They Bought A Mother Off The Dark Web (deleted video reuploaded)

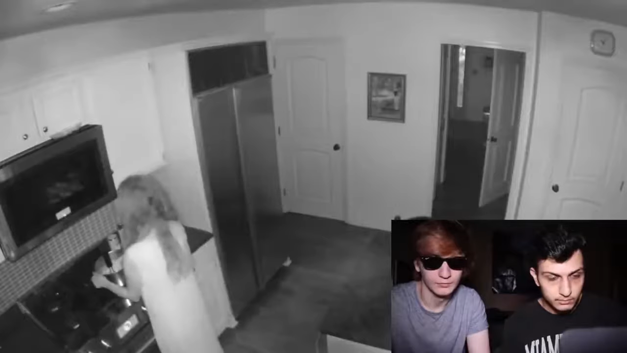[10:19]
so this is from the security camera in the kitchen where's she taking that pot just look oh she took it in the bathroom yeah i don't know what she did with it in there
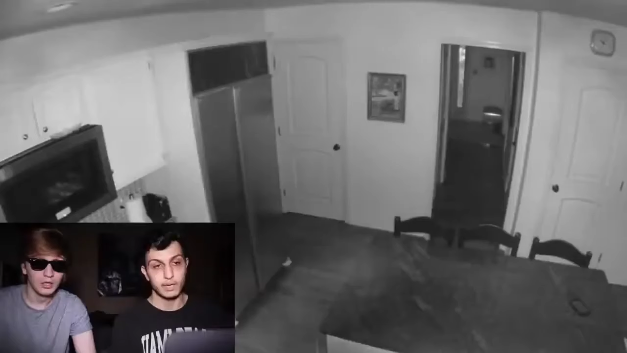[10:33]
i don't know i mean she was in there with it for a couple of minutes why was she in the bathroom i don't know i don't know i think she might have done something to the stew oh dude i'm gonna be sick dude cut this cut this okay all right calm down